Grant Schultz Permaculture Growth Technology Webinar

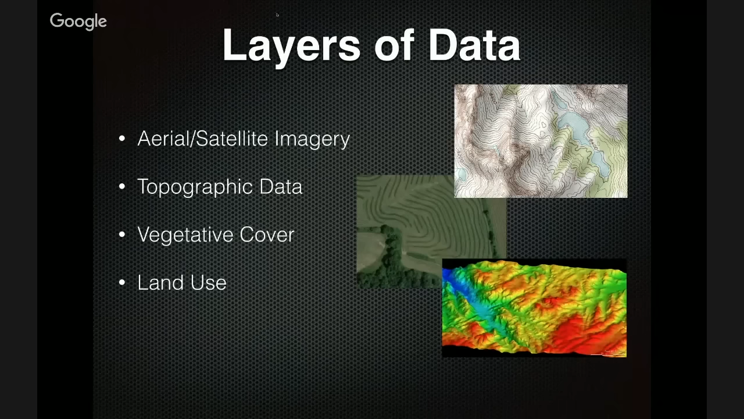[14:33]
You can get infrared data. You know what your vegetative cover is. Is it trees? Is it grass? Are there legumes there? You can get a good idea of how much water surface area you might have. It's pretty phenomenal the amount of data you can get very quickly.
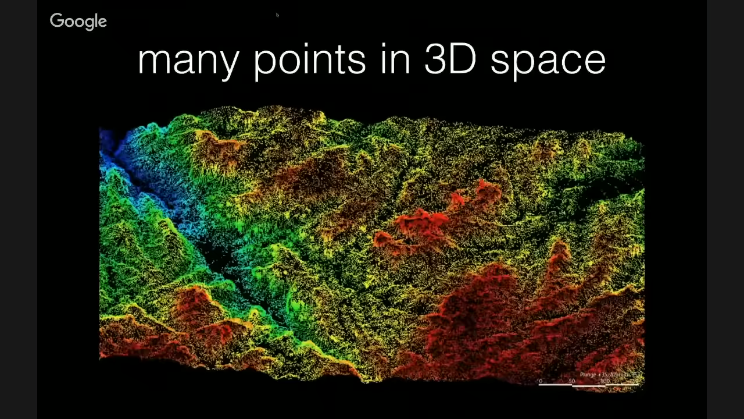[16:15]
And then it creates a 3D surface by looking at all those points and then modeling a surface.
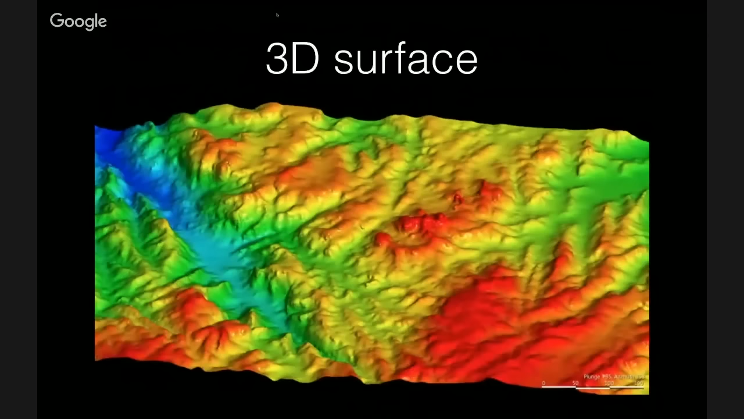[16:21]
So now you have elevations. You know what's happening with that landform down below. And then you can generate, you know, a topographic map, which is what we all know. This is how you get around on a site. You know what the elevations are.